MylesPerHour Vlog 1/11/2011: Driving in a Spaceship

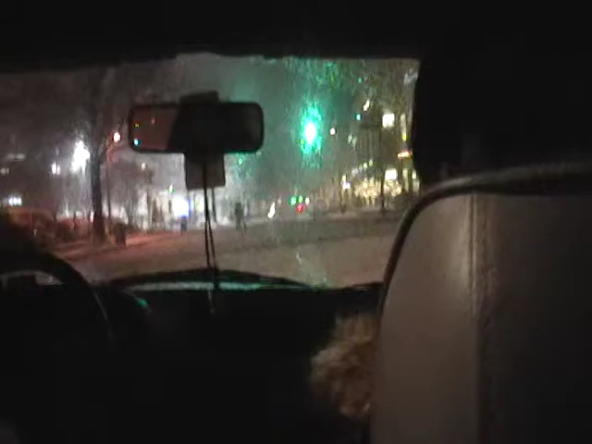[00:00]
Oh, hi! I did not see you there! What are you doing on the snow-filled roads of Bethesda? We've got another snow flurry thing finally.